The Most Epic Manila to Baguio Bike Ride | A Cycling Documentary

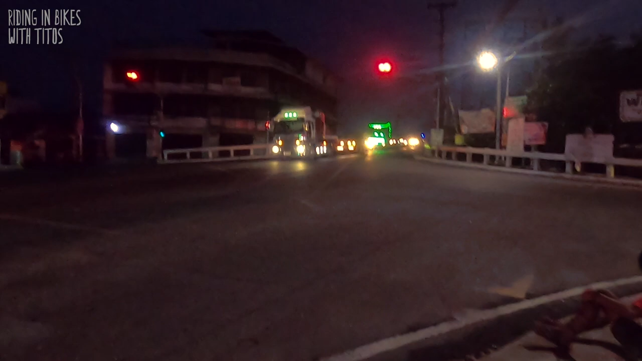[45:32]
So par may paahon na ng konti dito.
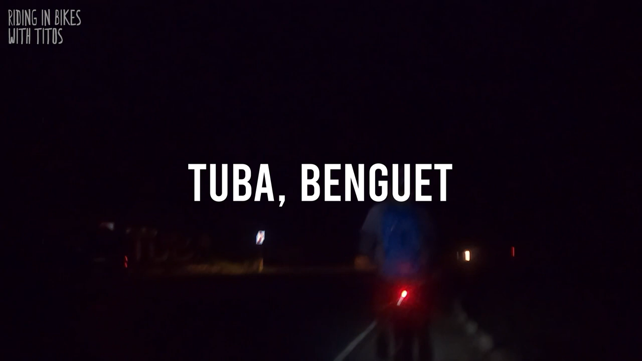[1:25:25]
Pre, yan pa lang yung tuba. Yan pa lang yung town before Baguio daw.